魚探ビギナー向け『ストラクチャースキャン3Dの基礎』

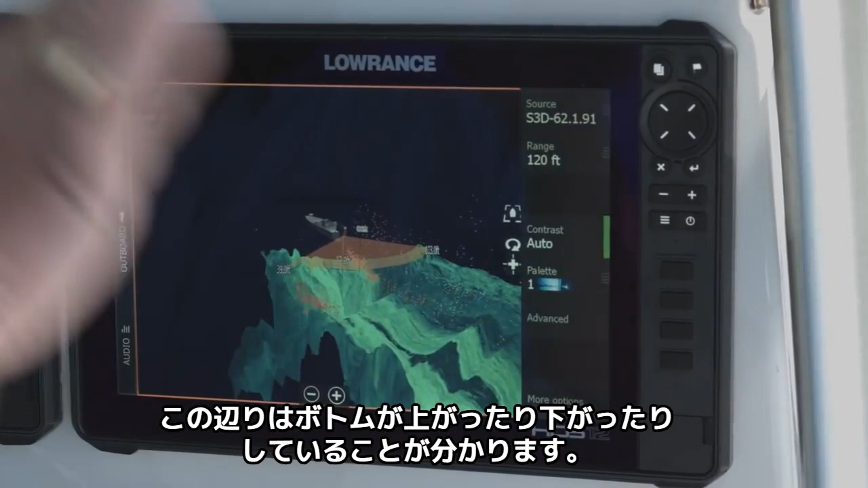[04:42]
You can see that the bottom here goes up and down and if you look at the 2D sonar and some of the other sonars that we've got, you'll really see that. You can see we've got a waypoint right here. It shows us this waypoint in 3D.
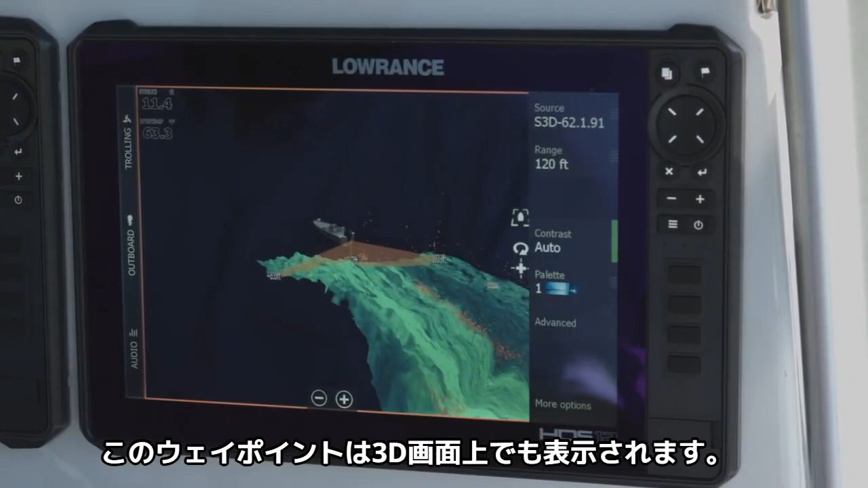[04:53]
But what's really amazing is the fact that you can look at that bottom. You can see those rocks and stuff on the bottom. You can see the way they relate. You can see how they just come up and down and you can see what's jagged.
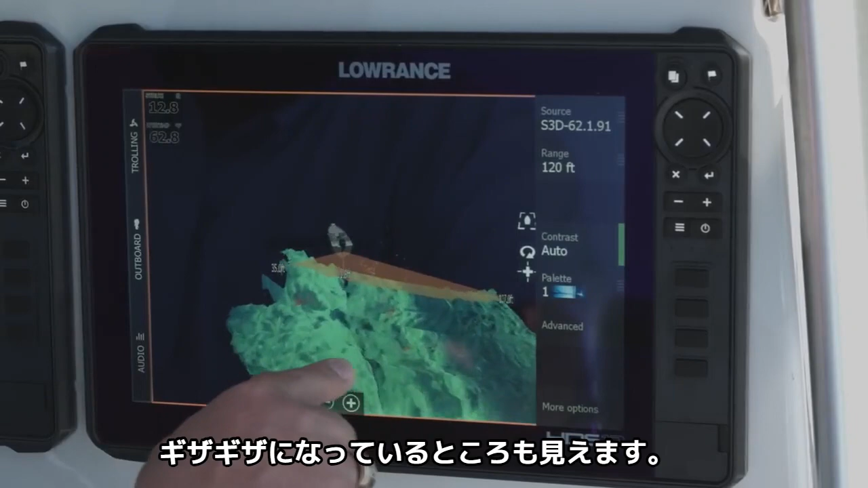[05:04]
You can turn it and look at whatever view you think is the best. You can see there's a big drop right there. So if you, if you look at this, there's a lot of cracks and cuts in this. You can see this is a really hard bottom by the way it reflects. But it's just amazing the way it looks on 3D. So as you look at this line here, you see some number readings on it and you may ask what they are. If you look on the left side, this number that keeps changing up and down 40 to 50 feet,
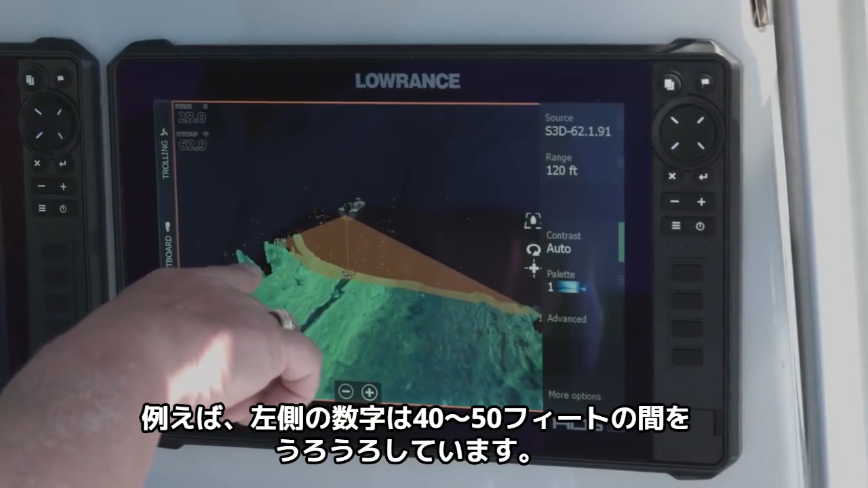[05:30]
that means that the distance we're in, it's looking 40 to 50 feet to the left hand side of the boat. Right here straight down, we're in 27 feet of water.
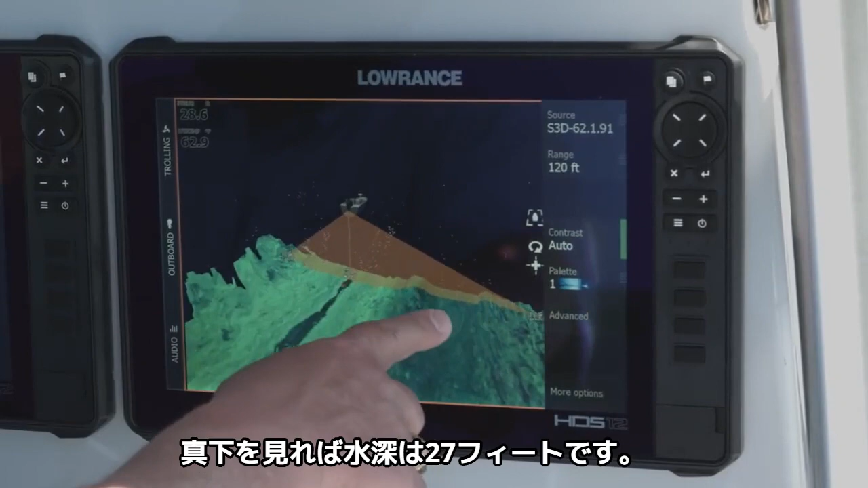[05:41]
And over here on the side, if we look at this one, we're looking about 136 feet out to the side of the boat over here. As you can see, we've kind of come into a little flat right here.
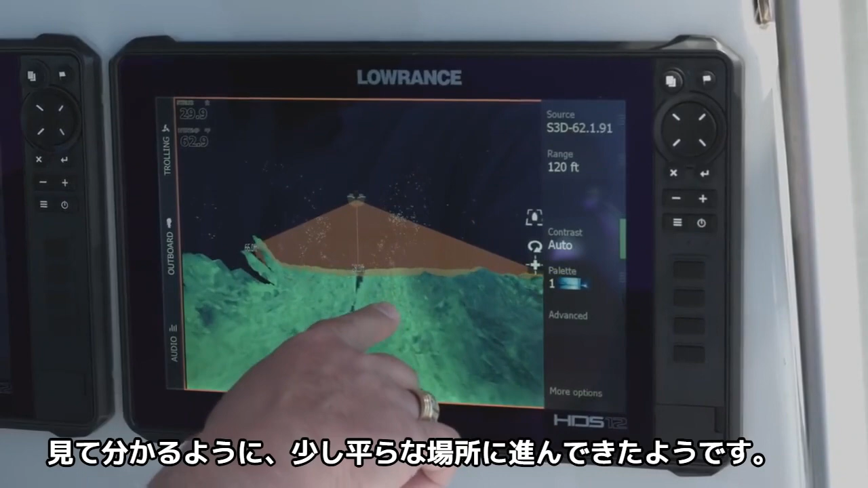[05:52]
It shows flats. The, the wall that you see on the left hand side is where it goes up on the bank. On the right hand side, you can see here, you've got some ridges and stuff as this is where, where that hard bottom or that rocky bottom is moving in towards the river channel and starting to slope down. Then the other thing you'll see on the screen, you'll see all these little multicolored dots. And what those are is that's actually stuff in the water column. That's fish, that's bait fish.
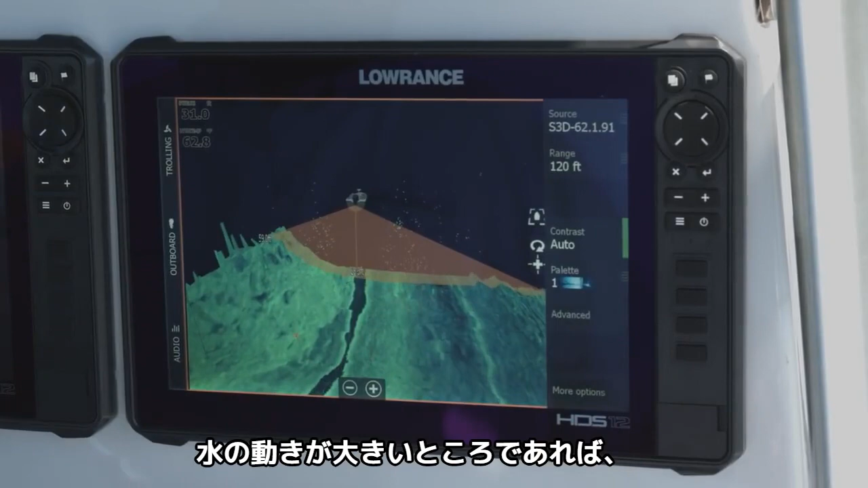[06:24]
Depending on some, some areas where you're in, if you've had like a lot of water movement, we're in a river system. So this water comes up and down depending on rains and what they're doing at the dams. So sometimes we'll get a lot of particulates like leaves and sediment and stuff like that in the water. So if that, if that trash and little broken sticks and stuff like that, so if that's floating down, sometimes you'll pick that up. So if you feel like you're seeing too much clutter or dots on the screen, what you can do with that is you can come to the advanced option and go to your target sensitivity.
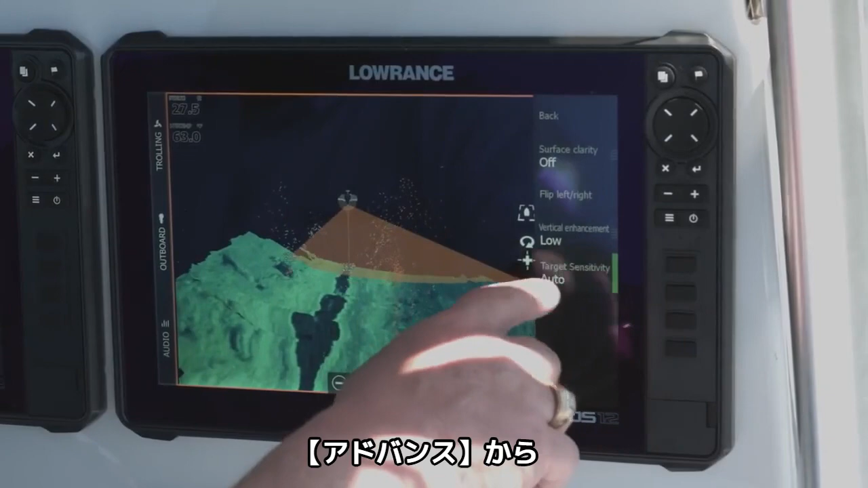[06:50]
Right now mine's in auto, but if you just like bump it down just a little bit, it helps clear up the stuff that you're seeing in the water column.
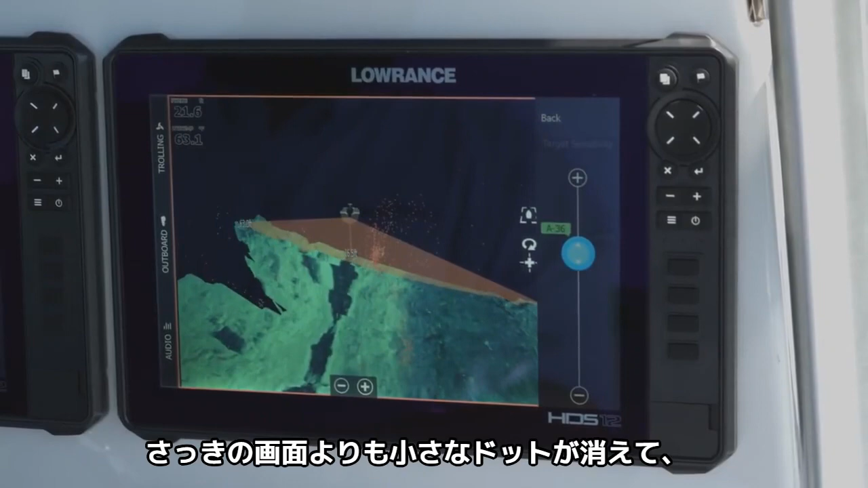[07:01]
As you can see, a lot of the little dots have disappeared and now it's just the bigger dots. And where we're at, we've been through here a couple of times, that's a bunch of sand bass and stuff like that that's over to the side of the boat.
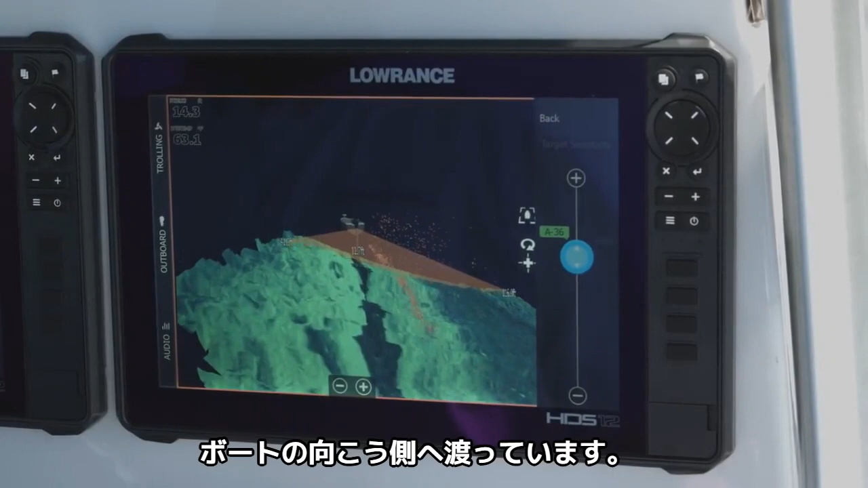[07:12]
So what's awesome about those showing up in the column like that is you can kind of twist it around and look at it and see. You can see which side of the boat those fish are on.
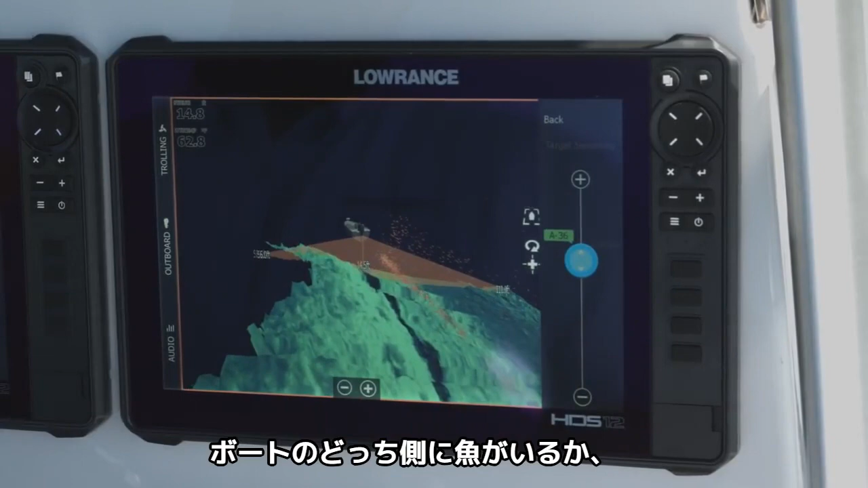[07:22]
You can kind of see what depth they're at. And the best thing about that is if you're trolling for this stuff and you're running lures out there, it actually lets you know basically about where you need to run,